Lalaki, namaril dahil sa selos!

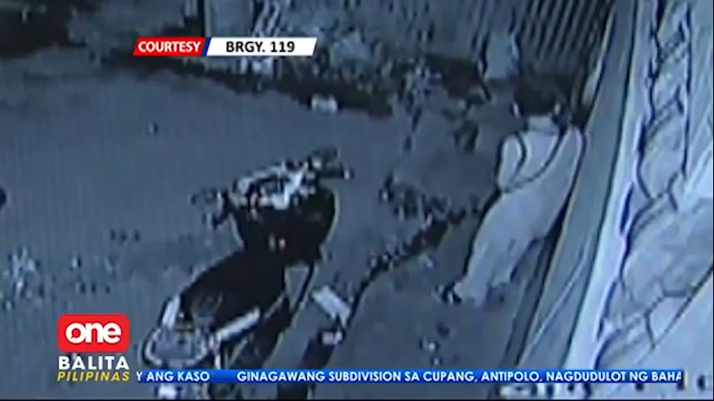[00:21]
Tinatanaw pala niya ang nasa loob. Maya-maya, nililsoot nito sa gate ang hawak na baril at sinubukang paputokin. Pero hindi ito pumutok kaya ilang beses pa nitong sinubukan. Hanggang sa napansin na siya ng kanyang target. Nagsiselfon po ako nun, sir. Tapos hanggang nakarinig na lang po ako na kalabit ng baril, tapos napalingon na lang ako.
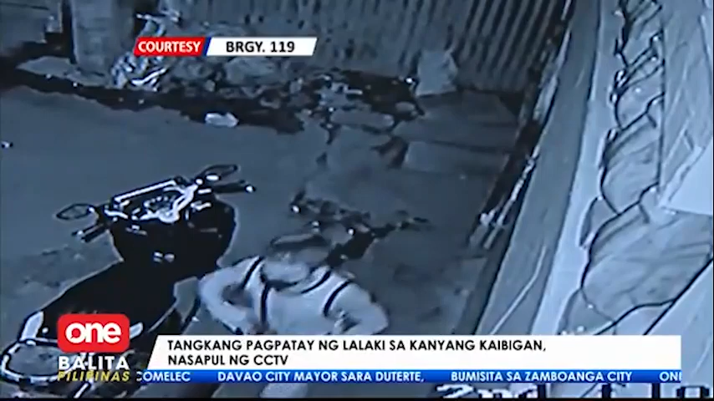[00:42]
Umalis naman ang gunman, pero muling bumalik makalibas ang ilang oras. At tinangkana namang barili ng kanyang target. Napabutok niya ng isang beses ang baril na tumama sa bahay. Wala naman nasaktan sa pamamaril.